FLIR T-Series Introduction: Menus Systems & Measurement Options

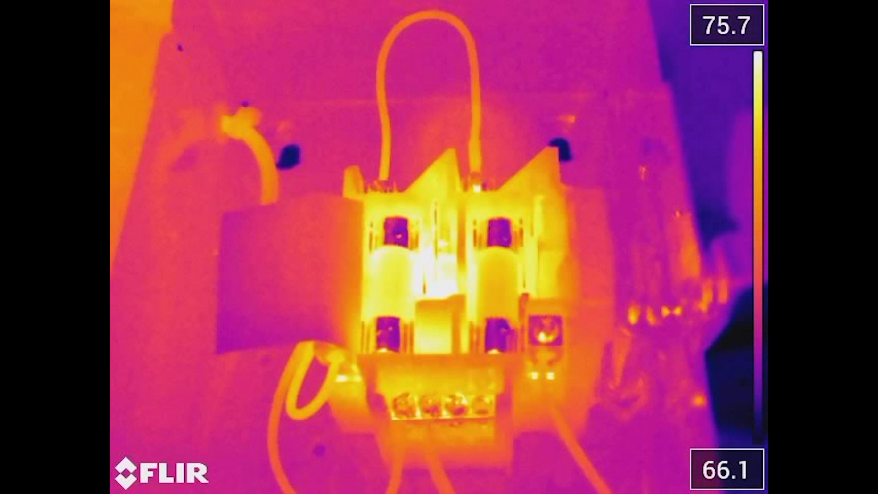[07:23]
So again, in the field, you can go ahead and capture this data, go back to your office and do analysis with software. Or if you'd like, you can take this image and we can do some editing. So when we touch the screen or use our enter key, you see a couple of buttons on the side here. Now, the one over here, this will go from the thermal to the visible.
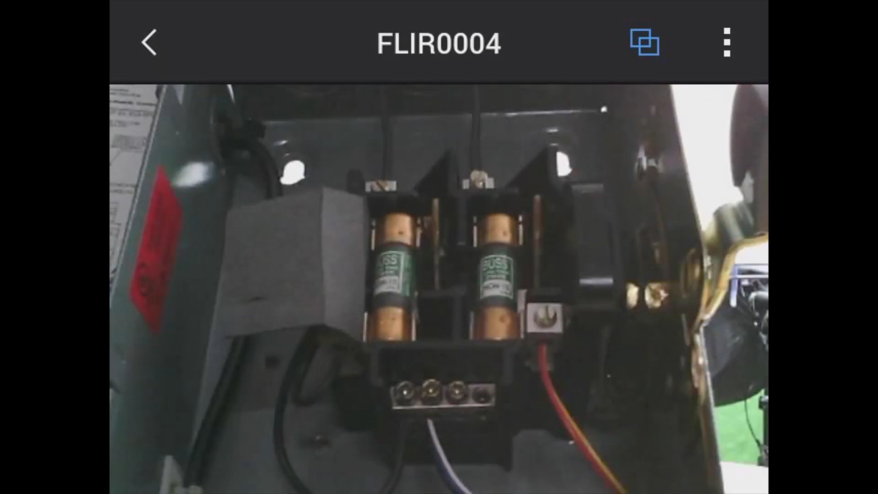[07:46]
So you can kind of go back and forth.
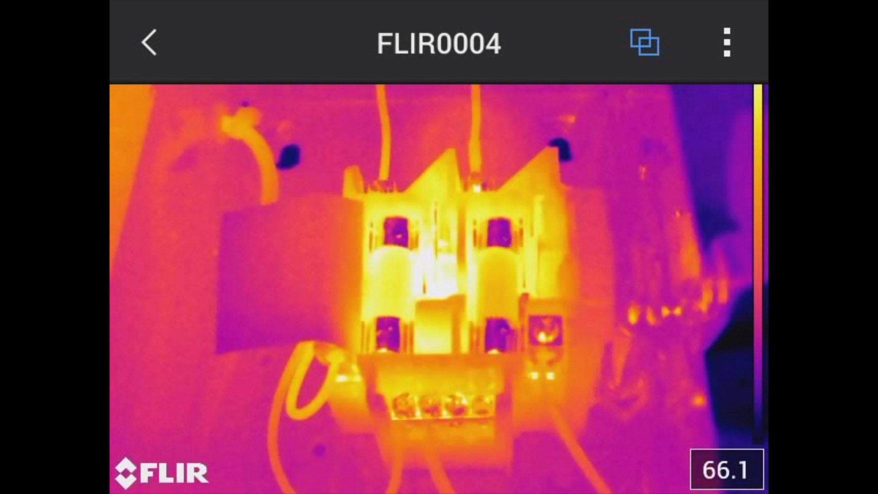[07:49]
So let me go back to thermal and I'm going to click these three buttons on the side and it gives us some tools. We can edit. We can throw it out. You can even touch the information button. You can see the date, the time, everything that we stored here in a camera system itself.
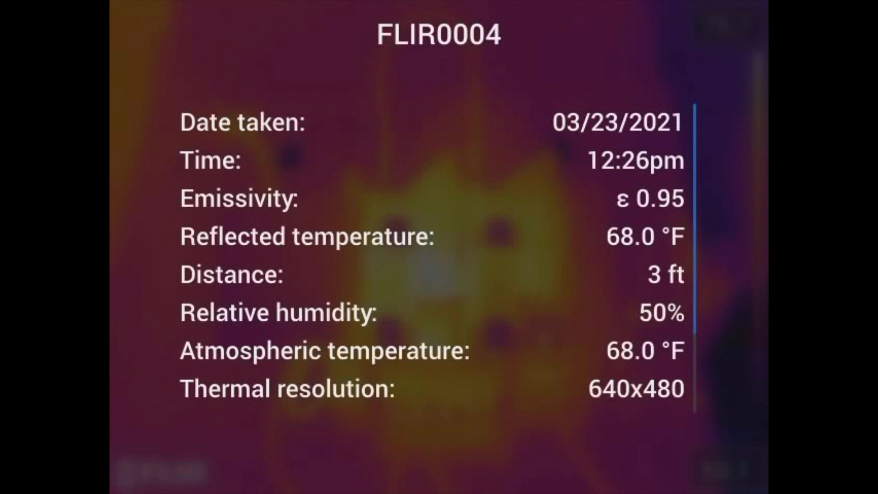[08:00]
OK, so now we could also do is we can add some of the tools that we just talked about. So let's say I want to record audio. You'll notice the microphone here on the far right. I'll go ahead and select the microphone.
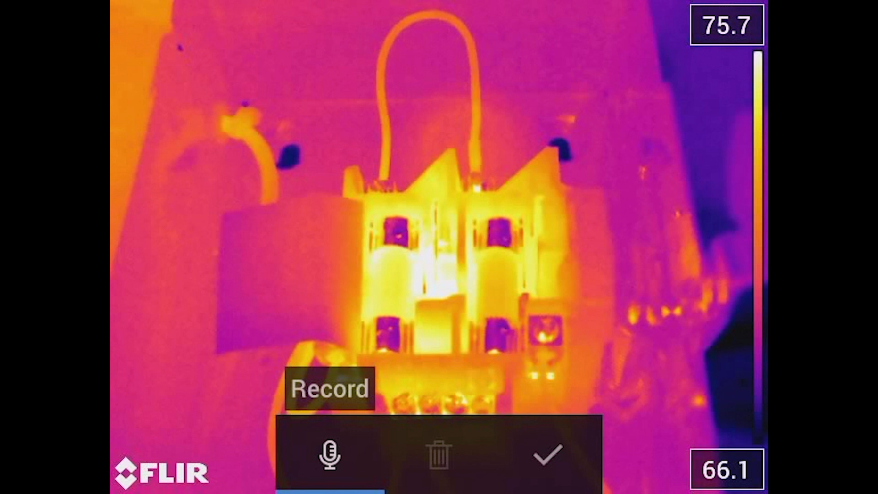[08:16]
So you'll notice we now have a recording capability at the bottom of the screen. So I'm going to go ahead and I'll click record and you'll see the timer start counting down and I can now talk to the image. I've got a fuse. It's hot on the left side. It's cooler on the right side.
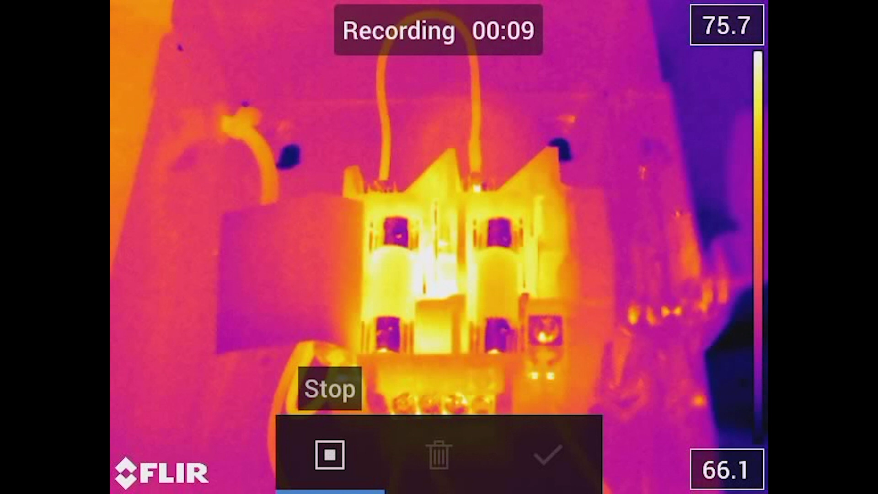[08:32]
We should come in here, inspect, clean and replace. Once I'm done, I'm going to go ahead and hit stop.
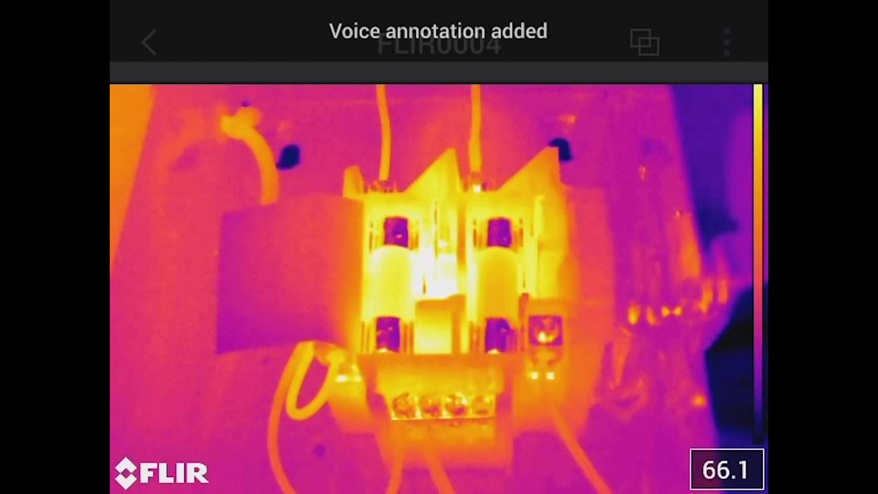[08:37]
And now that voice annotation has been added to this image. So we will now be able to not only extract the thermal image, the visible image, but now we have a audio translation that we can take out of that. So another nice feature that we have in here, what we call those text comments.
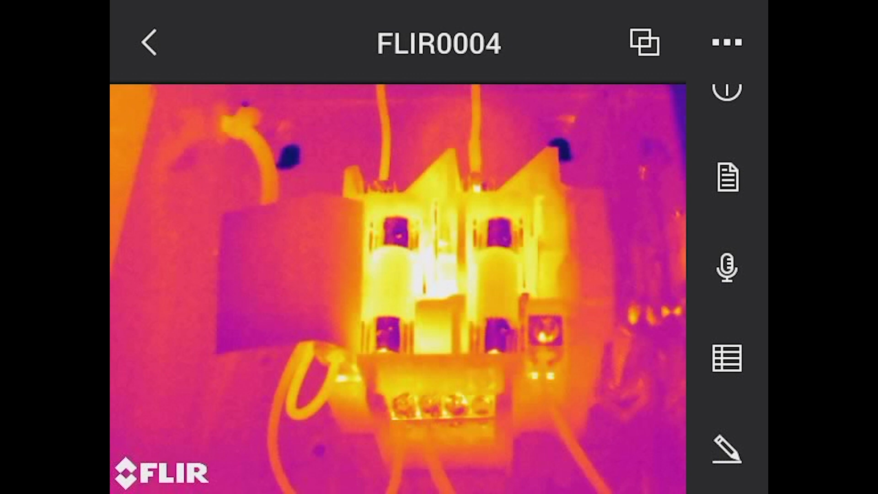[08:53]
So as we kind of come down to the bottom of the screen here, you'll see this table. Now, I set up what I used as my electrical list.
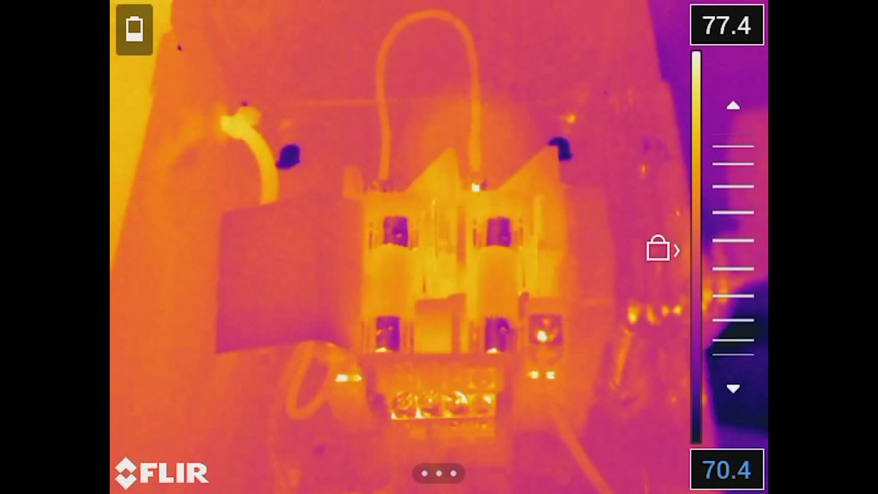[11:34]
You could see the image change the contrast and level. I can change the bottom limit and you can see that change. But again, with this one-touch level and span, what's really nice is I could touch anywhere on the image and you'll see the now the temperatures change dramatically. So you'll see the top now went to 76 to 72.4. Well, it happened really quick, but when I touch, you'll see a circle show up and that circle is giving us the indicator of what was in that circle.
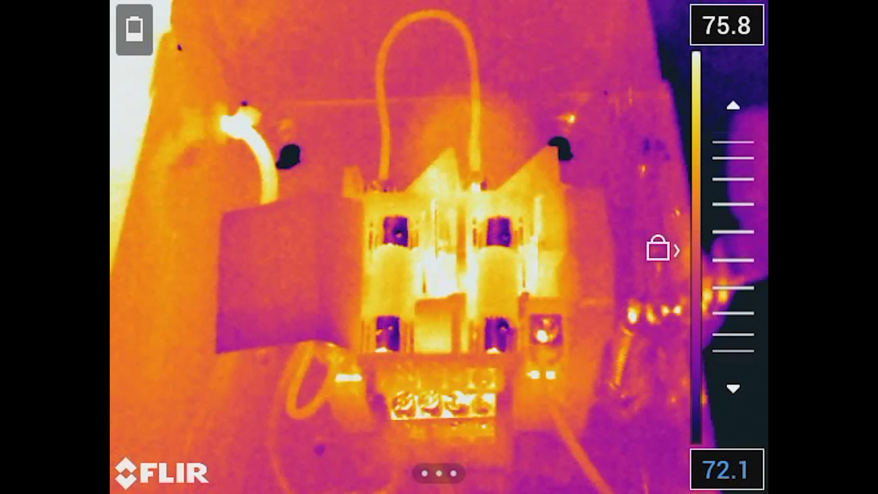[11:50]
The amount of pixels, what was the high, what was the low. So if I go to that really hot part and I click it, you'll notice that image change.
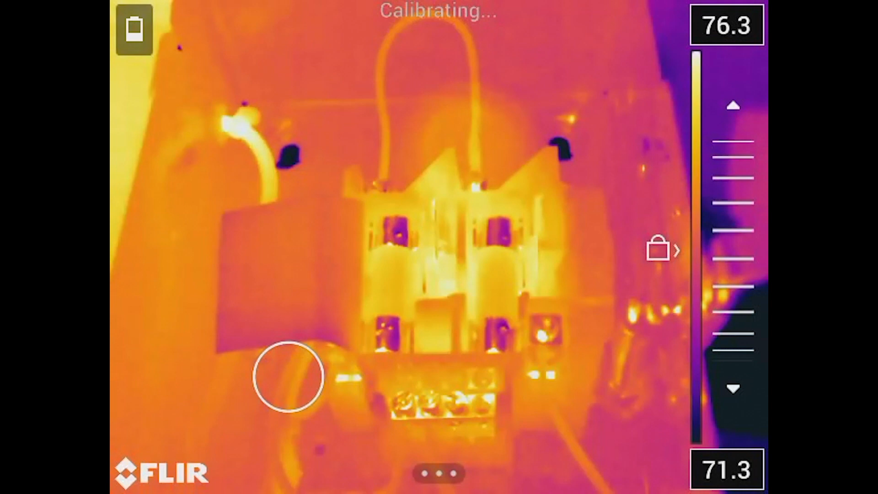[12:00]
One-touch level and span is really, really powerful tool that, again, really highlights how you can, so to speak, dial in a really clean image.
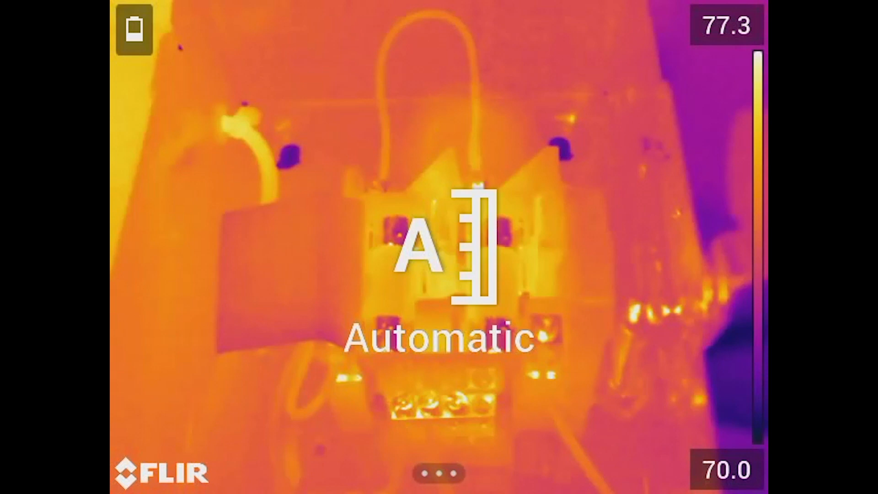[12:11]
But if you don't like to use that, of course, you can go back to the auto mode and it will optimize the picture for you. OK, so let's talk about some of the measurement features built into the camera system.
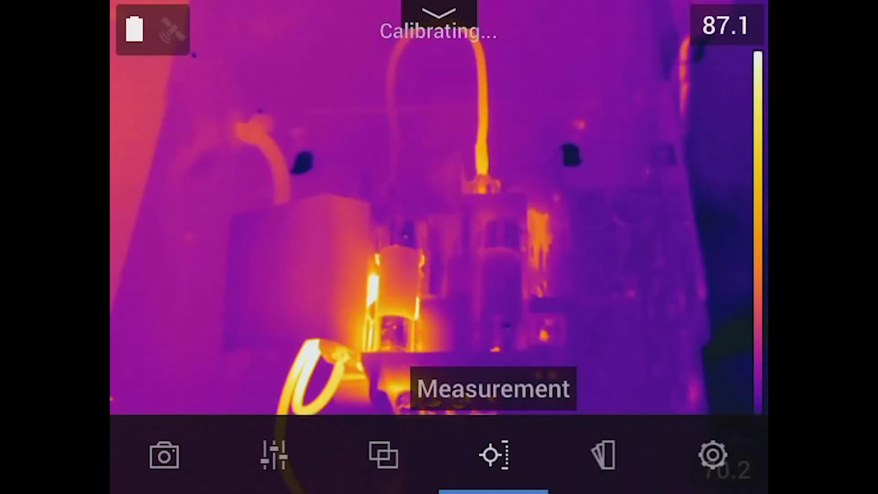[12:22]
So if we go back into our menu structure, we can see here under measurement, we've got a couple of actual presets.
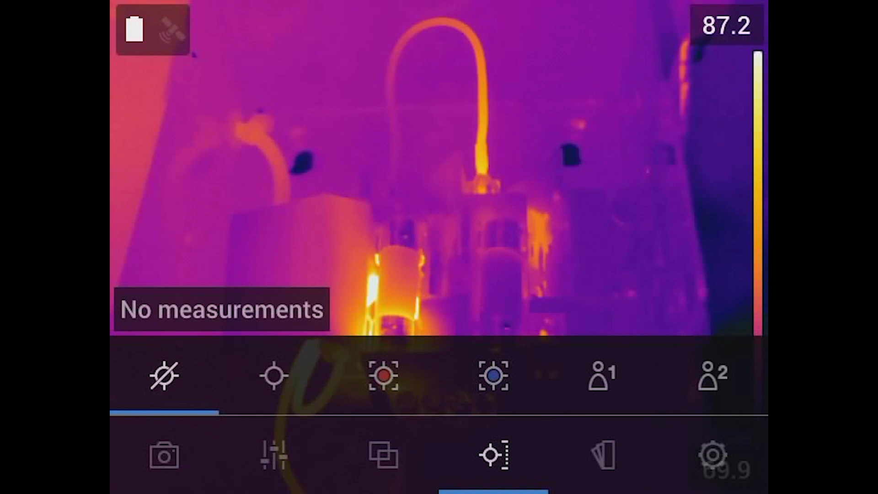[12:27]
So if I kind of scroll to the right, you'll see user preset number one and user preset number two, which is a really nice feature because what you could do is instead of just maybe adding that one spot or box or, you know, hot spot or cold spot, you could still do that. But, you know, if you wanted to add more spots or more boxes, what we're going to do is we're going to go into our preset. And what's nice about this is you can save all of these functions. So when I boot my camera back up, I can go into my user preset and I might have, let's say, a box.